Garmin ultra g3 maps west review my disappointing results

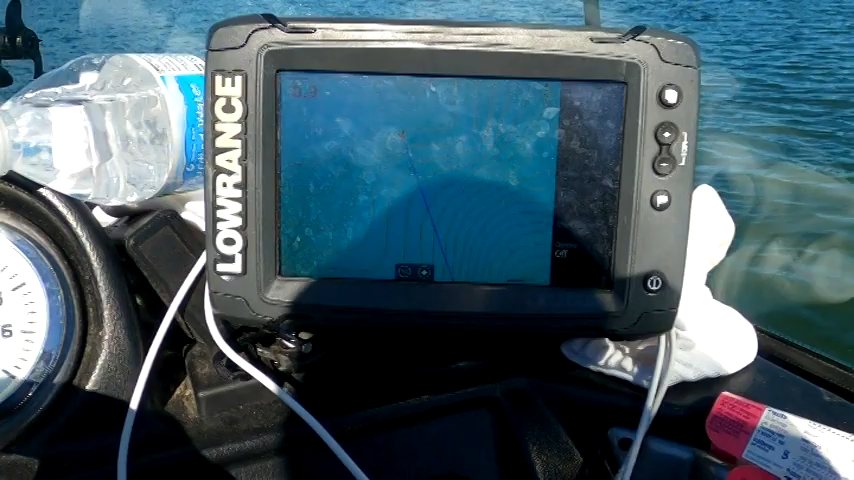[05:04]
Elite 7 TI and you can see that where we are right here it's saying that it's probably 12 13 feet of water and